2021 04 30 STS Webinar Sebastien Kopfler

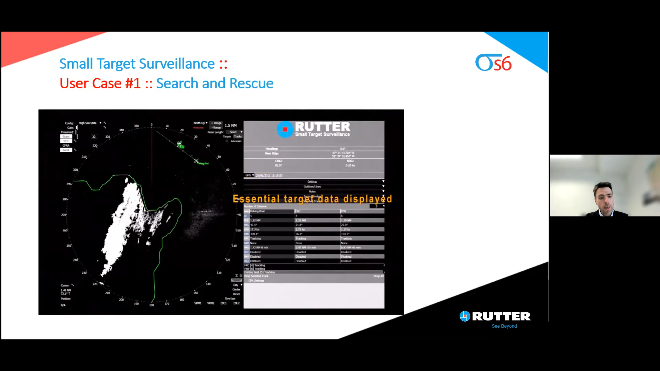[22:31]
And also you can see on the right side all the information for each target display, about the speed, direction, and so on.